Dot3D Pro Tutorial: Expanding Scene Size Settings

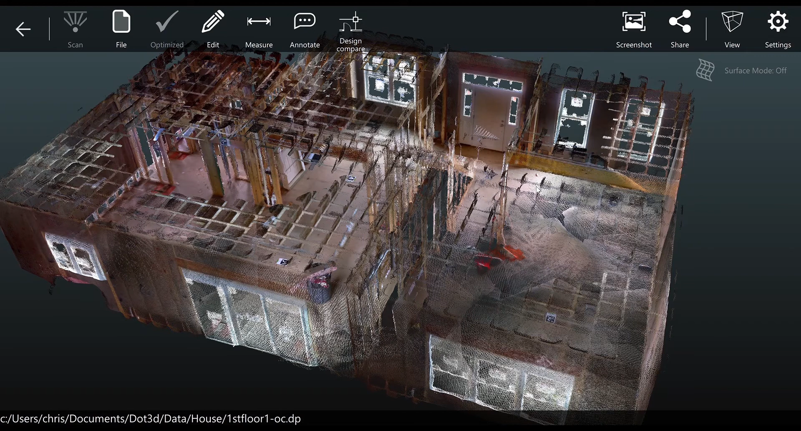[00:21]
This can be done by accessing the settings tab from within .3D and then navigating to scene size settings. You'll see that by default the maximum is set to 55 million points but you can override this by checking the box.
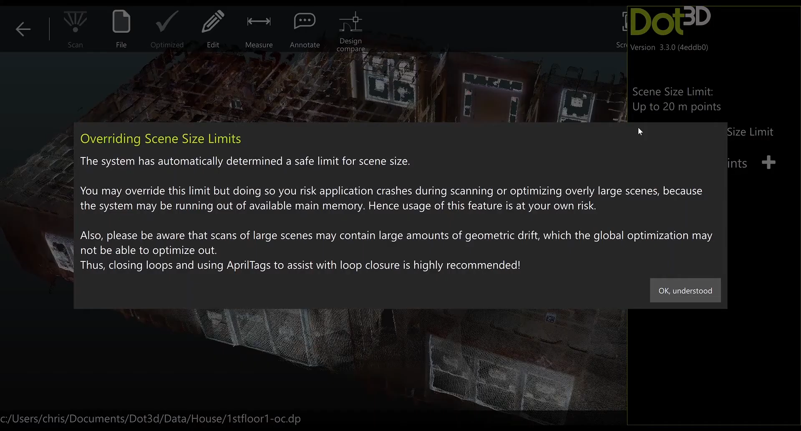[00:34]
You will see this large warning come up and I highly recommend you review it in its entirety. Essentially what it's telling you is to make sure you run some tests on your device before and after expanding the scene size settings to make sure that you're within the realm of what your device should be used for.
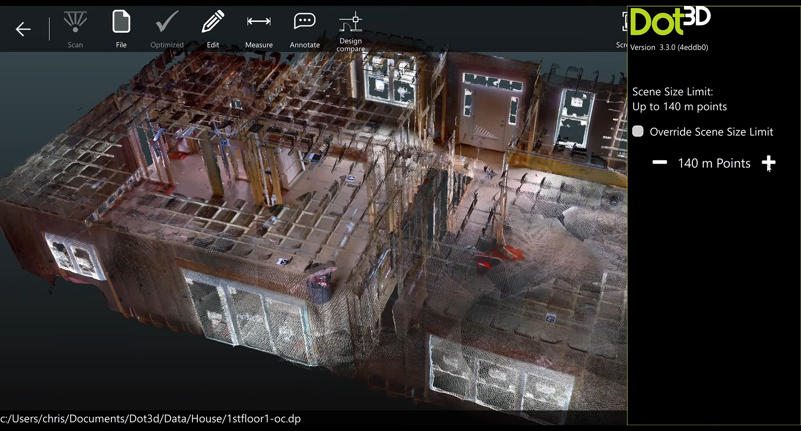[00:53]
It will allow you to expand up to 160 million points but again please test before going that high. Once you've expanded from the settings tab you can just navigate back to scan and you'll see you can capture much larger areas.